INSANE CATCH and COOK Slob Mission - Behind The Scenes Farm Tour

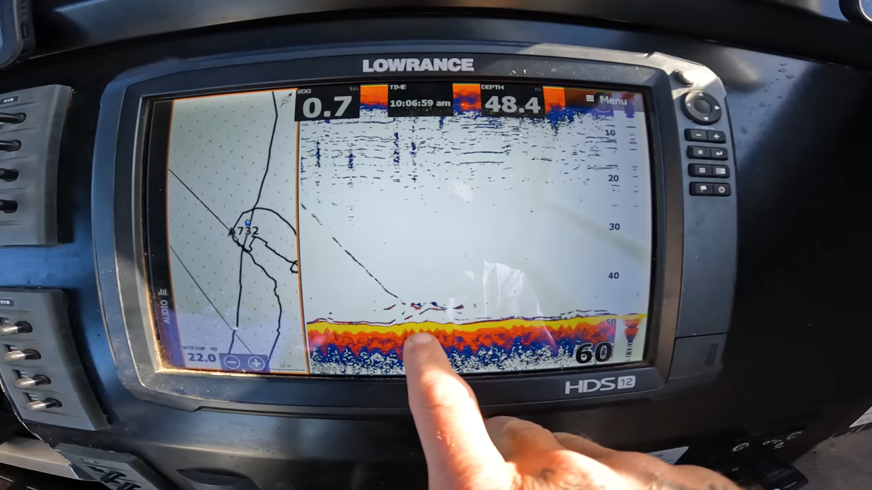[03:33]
These are the fish that we just hit, that I just dropped the jig on. I don't know what just happened then.